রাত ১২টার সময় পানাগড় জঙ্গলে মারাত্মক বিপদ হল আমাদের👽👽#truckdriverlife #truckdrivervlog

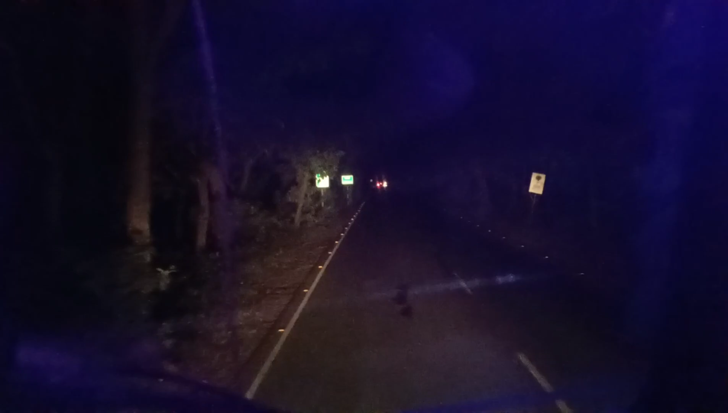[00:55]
ভাই, জঙ্গলে আমরা দাঁড়াচ্ছি, দাঁড়াচ্ছি, দাঁড়া দাঁড়া একবার দাঁড়া একবার দাঁড়া, দেখি কি আছে জঙ্গলটায়।
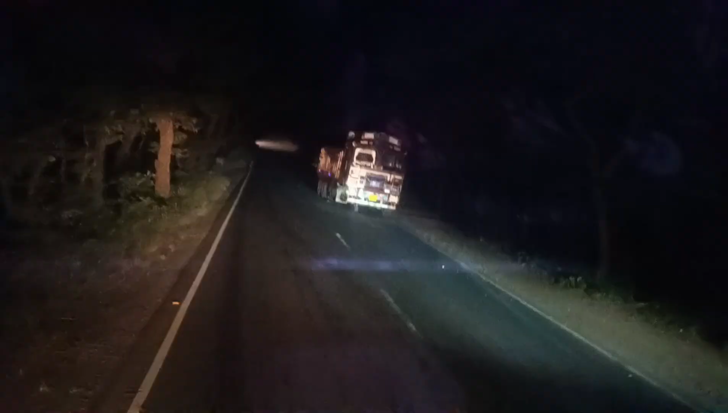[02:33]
যাই দেখো তাই, আমাদের একটা গাড়ি এখানে খারাপ হয়ে আছে, আমাদের চেনাশোনা গাড়ি একটা।
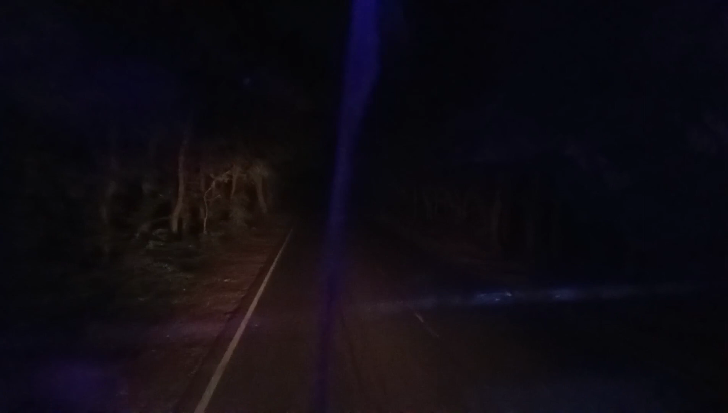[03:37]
বিশাল খতরনাক জঙ্গল, দেখতে পাচ্ছ তো ইলাম বাজার জঙ্গল, বিশাল খতরনাক, একটা লোক নেই,
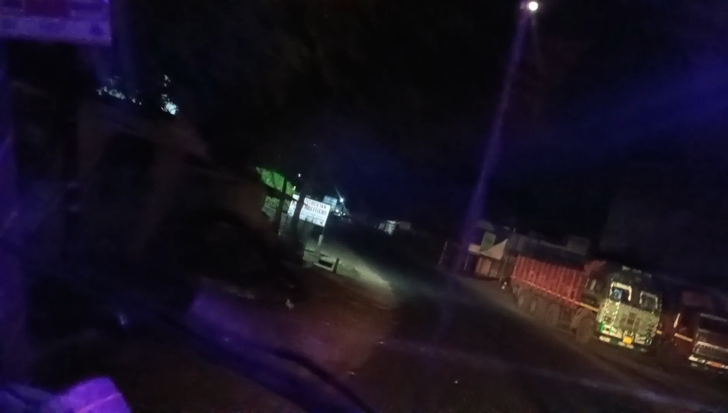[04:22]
জঙ্গল এবার শেষ হলো, দেখতে পাচ্ছ তোমরা
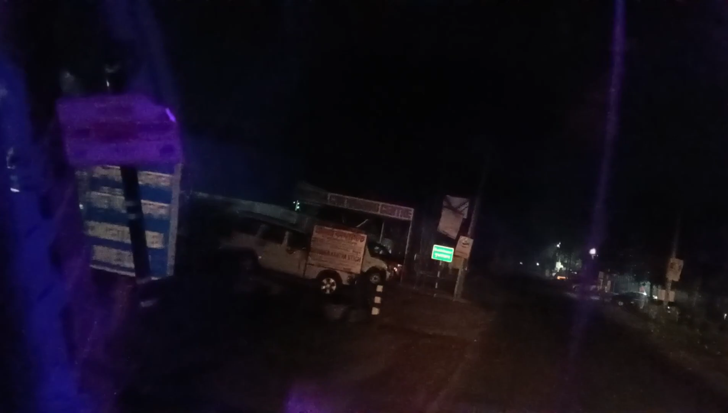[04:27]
খুব খারাপ জঙ্গল, বিশাল ভয়ঙ্কর জঙ্গল, দেখলে তো তোমরা।